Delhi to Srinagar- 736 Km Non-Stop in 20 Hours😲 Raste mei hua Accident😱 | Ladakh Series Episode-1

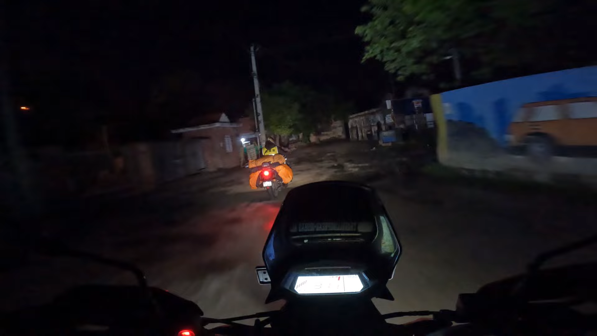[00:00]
आया रास्ता, अरे ये रास्ता है ना पक्का। वो अतुल भाई गुजर चुके हैं, पूरा लाइव आपको दिखा है।
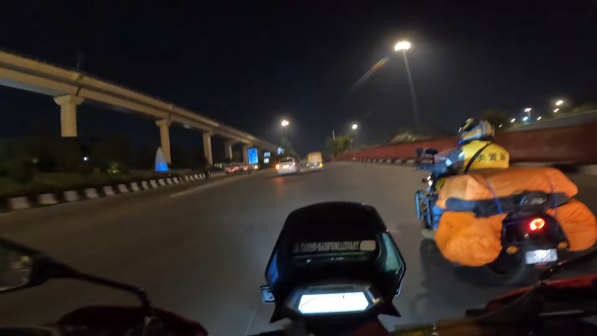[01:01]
और रात को हम इसलिए निकले क्योंकि रात को ट्रैफिक कम होता है, दिन में हमें काम था। तो फिलहाल अभी मैं और दिल भाई, हम दोनों का प्लान है लद्दाख जाने का। तो आर यू एक्साइटेड? बिकॉज मैं तो बहुत ज़्यादा एक्साइटेड। सो गाइज गुड मॉर्निंग, अभी टाइम हो रहा है 1:50 AM।
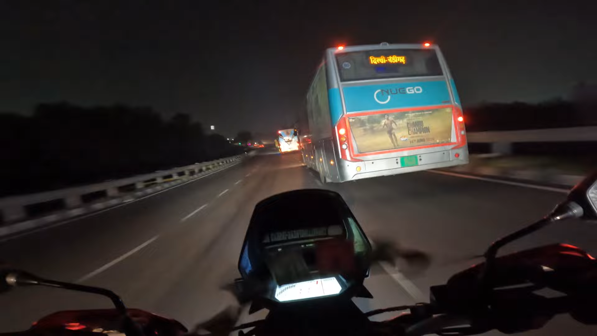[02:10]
अभी 190 किलोमीटर हमने कवर कर लिया है, मतलब 110 में थे। हम ब्रेक लेता हमने चाहिए था, और अभी यहाँ पर है इसलिए क्योंकि दिल भैया के
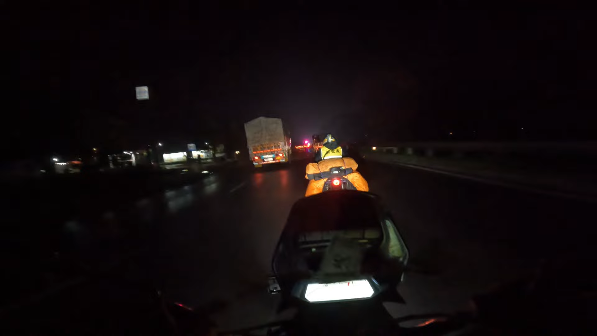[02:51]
और अभी तो रुको, क्लाइमेक्स अभी बाकी है मेरे दोस्त। तो दरअसल बात ऐसी हुई कि हमें यहाँ से लेना था लेफ़्ट टर्न,
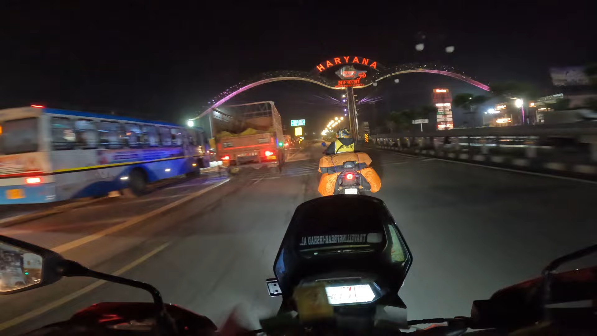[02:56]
और हमने ले लिया राइट टर्न। और राइट टर्न लेने का प्रॉब्लम जो हुआ वो आप देखते रहिए।
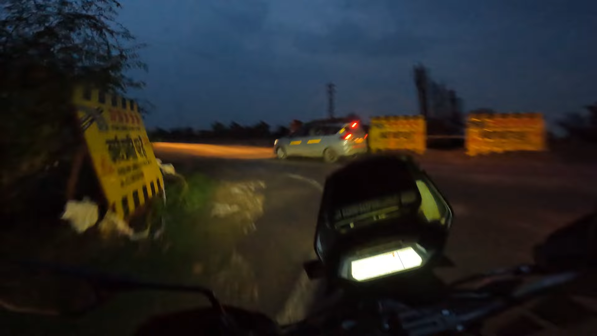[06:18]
अरे काम करो ना आप, खेतों के बीच से ले जाना,